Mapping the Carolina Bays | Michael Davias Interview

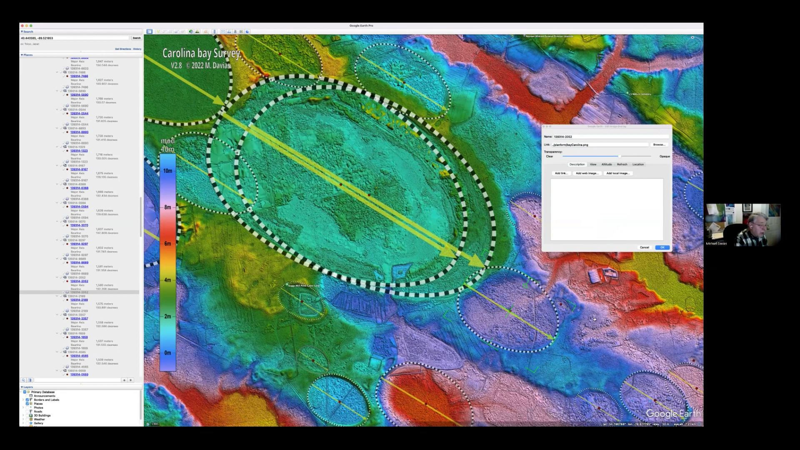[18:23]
And in this area, I call them the Bay Carolinas and they're all exactly the same. Now, the beauty of this is, if I continue on to this, so you notice I can, I can move this around if I wanted to measure another Bay,
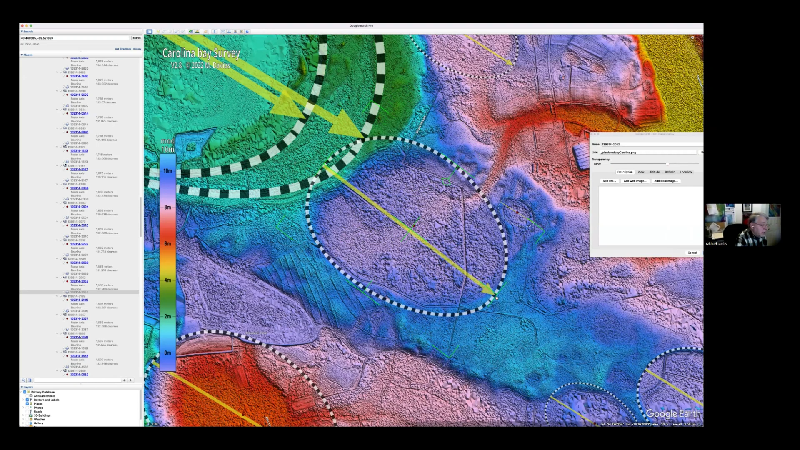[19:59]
There's a lot of subjective stuff here, especially when the basins overlay each other, but this gets me close enough, you know, subjectively, and I can very quickly measure a couple of hundred bays an hour this way, uh, using this measuring tool. Now, what do I need below there?
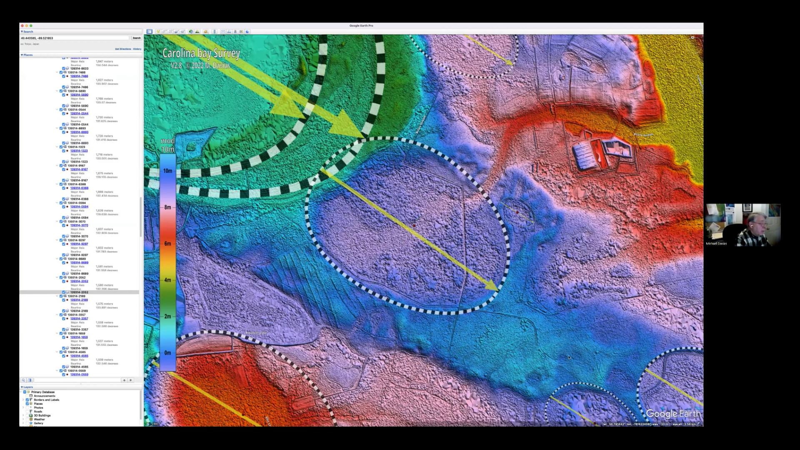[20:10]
I need a very high resolution image of the ground. If I go, if I go to this area. Yeah. So, so if I turn off my LIDAR presentation on Google Earth,
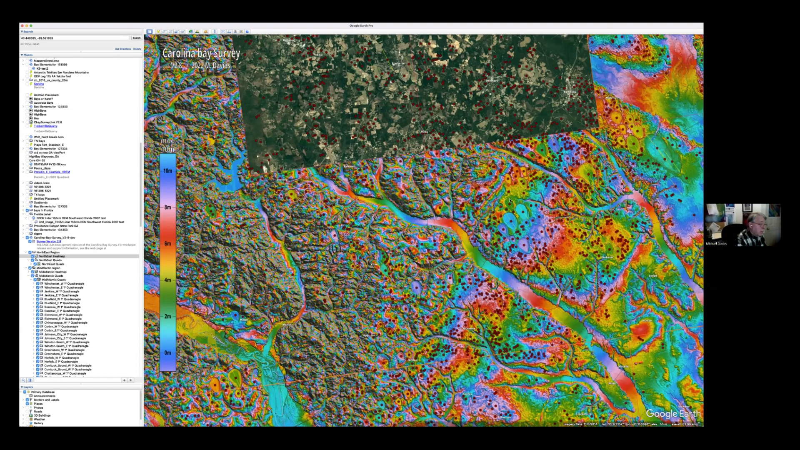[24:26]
And you, there are even more basins as you zoom in further. This is only the top 50%. As you move in further, it picks pickups, all the smaller ones like that one just popped up. These here will drop out.
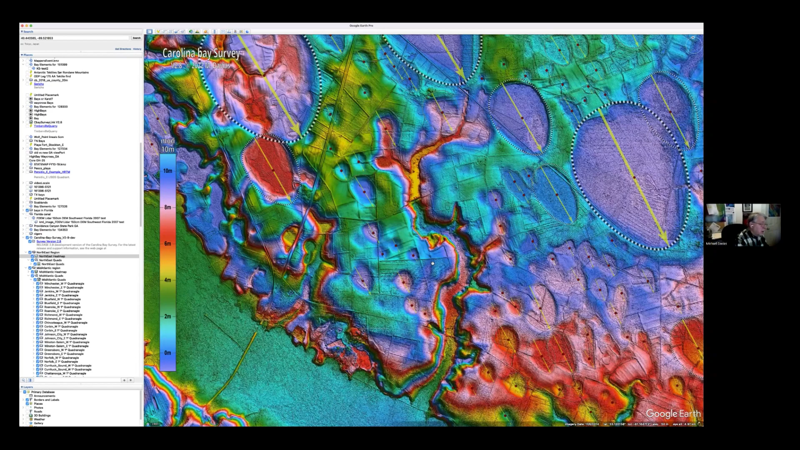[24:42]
If you pull out a little bit, cause you don't want to overload the screen with, you can only really put about 500 each of these elements on a screen at a time before it slows things down. So that's all part of the triage going on in the KMZ file to keep this from slowing your machine down. Do you have a rough estimate of how many bays you've mapped so far? Yes. There's about 67,000 with a caveat. Peter, we were talking earlier about the bays that are, are, that are pirated.
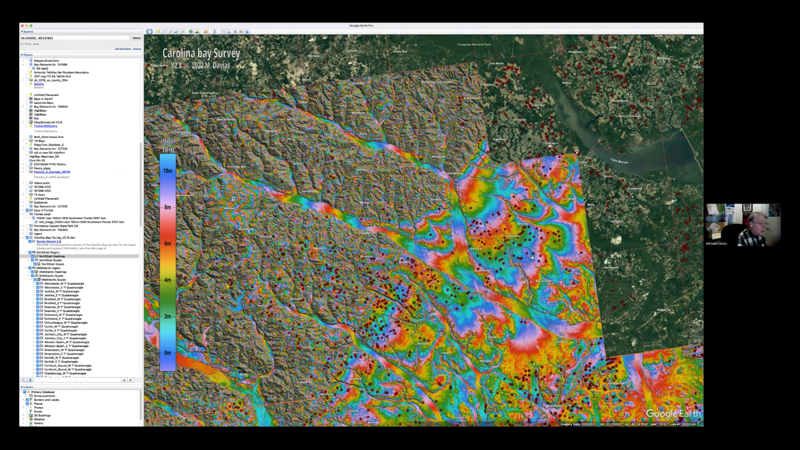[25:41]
uh, and it's hard to justify that their basins there's probably only about half that in real holistically, hydraulically closed, uh, flat floored Carolina bays. The rest of them, a lot of them are indeed only partially there and only interpreted by me as being basins.
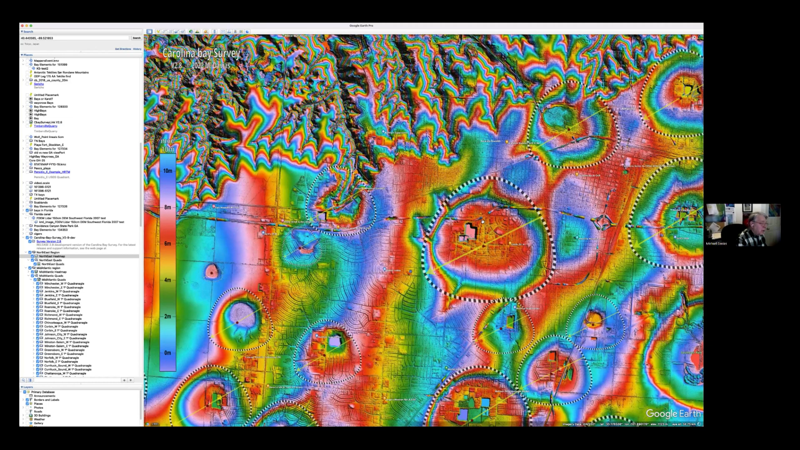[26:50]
Um, this is actually pretty interesting because this area includes a very big city called Amarillo, Texas and Amarillo, Texas is built basically in one of these players to talk about the size of these structures. That's not visible on the ground. Again, my high resolution topography map, the color map I use over here on the left it, every 10 meters, it cycles through the colors. So you can say that this area here is 10 meters above this blue area down in here. So it's only a ton, a 10 meter elevation change and the distance, if we go to Google Earth and measure the distance, uh, from blue to blue, that's a half a kilometer and it's only 10 meters, uh, distance.
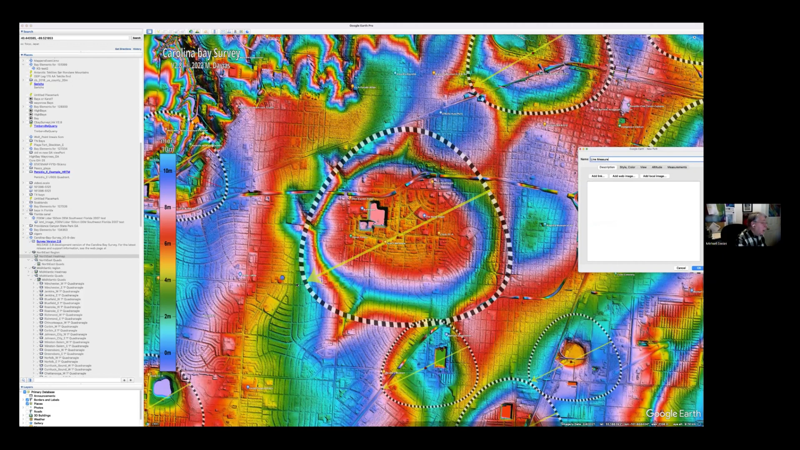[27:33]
So you can't, you can very rarely see these, uh, items on the ground by the, by the, by the human eye. Uh, and it's very hard sometimes to see them. If we get rid of the lidar, they just disappear.
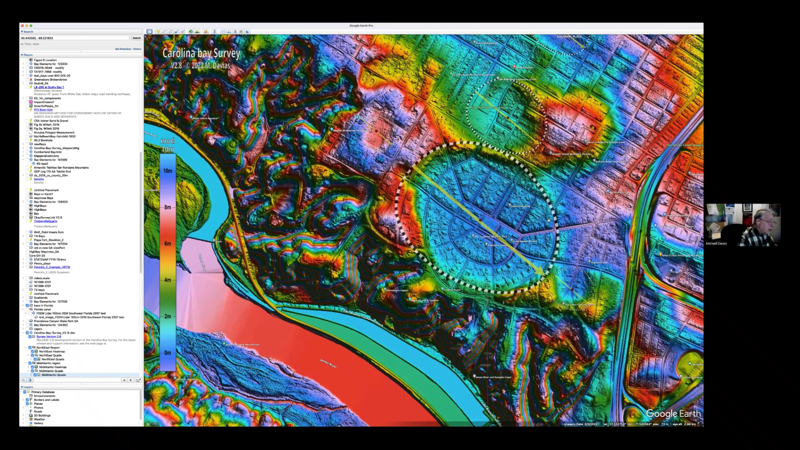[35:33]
They're flooded because it's enclosed by a hydraulically closed Carolina Bay. There's, there are other bays on, they call this Molothian platform. Um, and some of them are pretty heavily eroded. Uh, you can see how the streams have come up into here and these things drain all the way down and around and out to the James river, which is nearby.
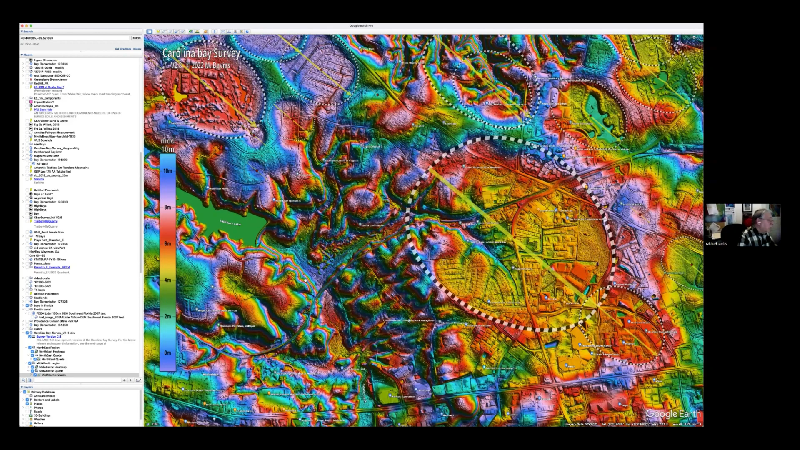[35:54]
This is the James river. Uh, it's down quite a bit. Uh, the elevation here is 57 meters.
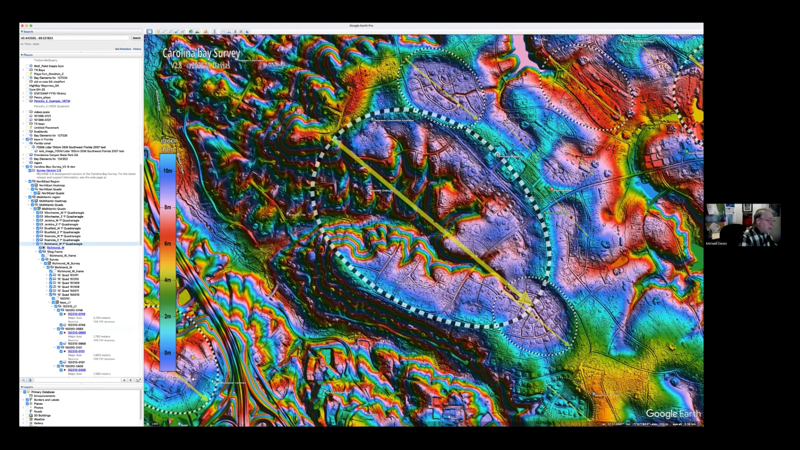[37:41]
So if you look at this and you certainly, you, you, you turn off the, you, you turn off the lidar, you're not going to find a Carolina Bay there. Right. And why would there be? Because it's, it doesn't hold in there. It hasn't hold water. The question is how long ago did that thing hold water? They say that the James river 3 million years ago came across the surface and deposited all these sediments. So it took 3 million years for the river to erode down to this level. This is still here. So that's 3 million years of erosion coming up into here. This erosion didn't happen in 12,000 years.
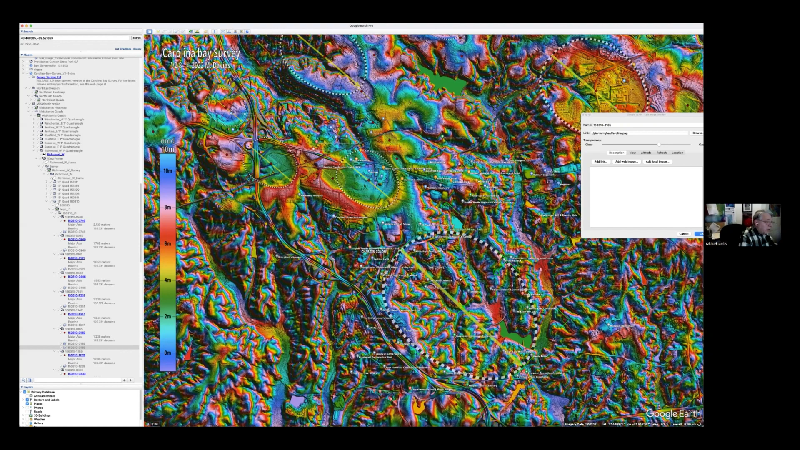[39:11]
I'm going to turn it just a little bit here. It can be mapped around all these highland areas, the areas of solid color all the way around. Um, and, and I have them over here too in, in Richmond, Richmond, the city itself is built potentially into a pirated Carolina Bay. This is city center right here. It may just be a coincidence that that is, you know, that, that it has that kind of shape. Um, but if I turn it off, it does kind of jump out at you as having that characteristic of what a Carolina Bay rimset looks like. It's certainly circular there up to the Northern end to the West too. Right. Right.
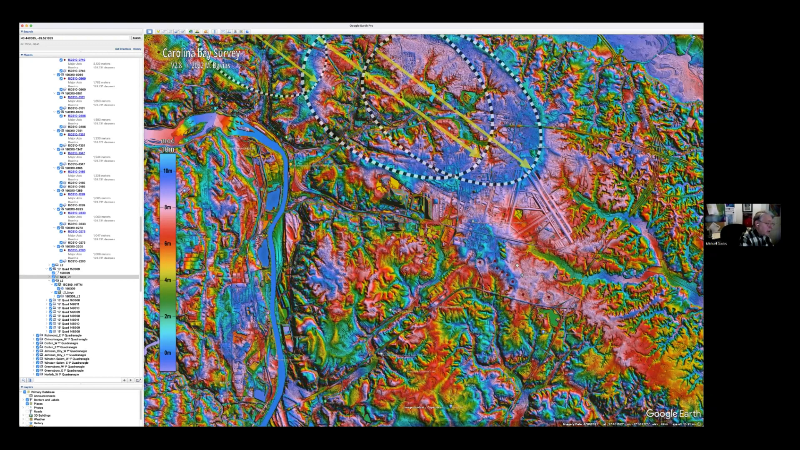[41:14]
bays on that hasn't been eroded out or eviscerated by, by sheet erosion or stream erosion. You're going to find these, uh, basins that are, that look for everything like a Carolina Bay, except they're being invaded eventually.
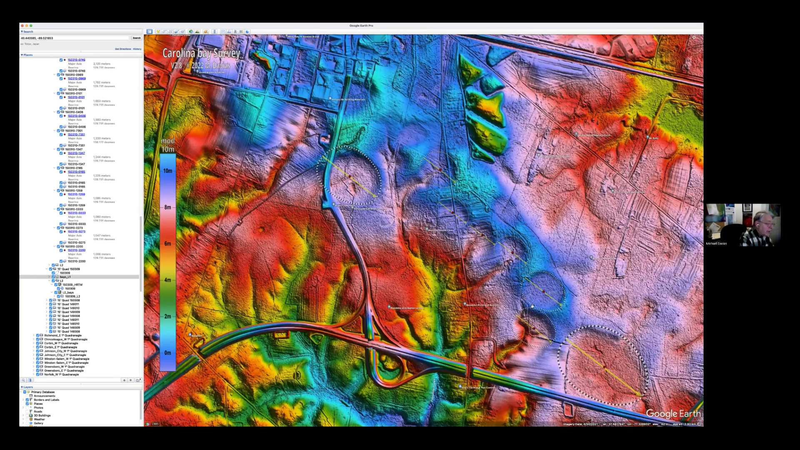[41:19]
And eventually they'll be eroded away to, I won't even be able to map them. I didn't map that one. I mean, so there's gotta be millions of Carolina bays if you, especially if you include some of these really heavily eroded ones. Correct. Yeah. Yeah. Like this one right here. I did. I didn't measure that. Um, and I should have that, that, um, you know, go through that little process here just, because this is how I get, whenever I get really depressed about the progress of my work, I say, let's just go do this.